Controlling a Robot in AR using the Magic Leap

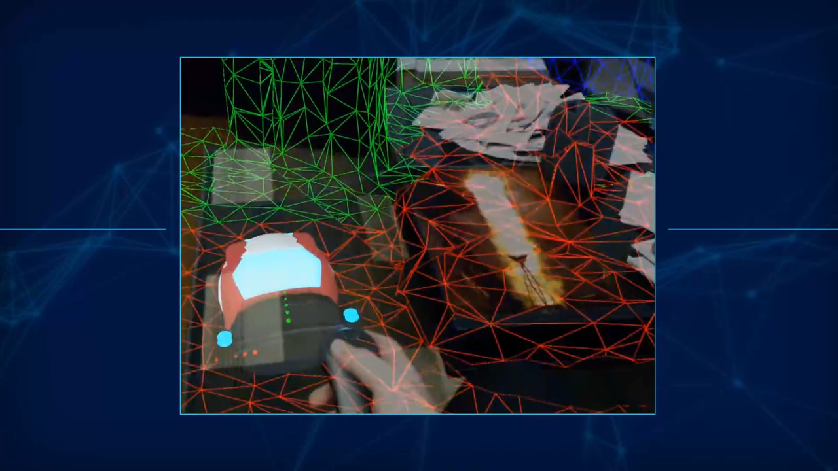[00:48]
The Magic Leap AR headset uses machine vision to build a 3D model of your environment in near real time.
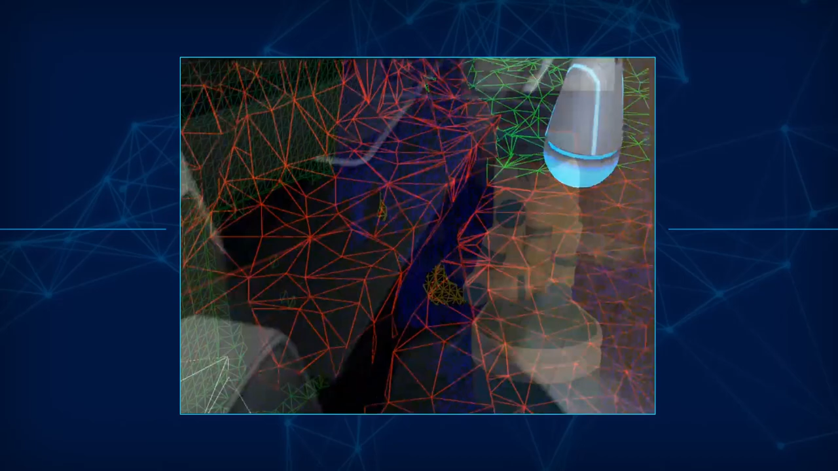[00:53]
It knows where your walls, floor, and furniture are,
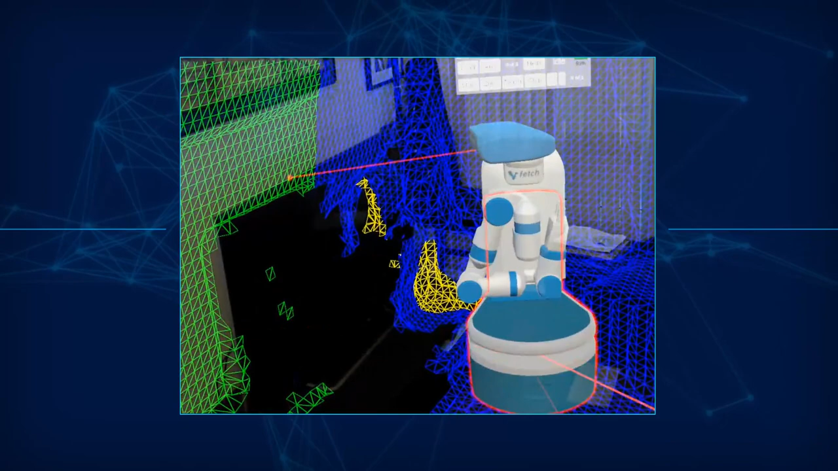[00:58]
and it can position virtual content so that it appears to be fixed to the real-world environment in a specific location.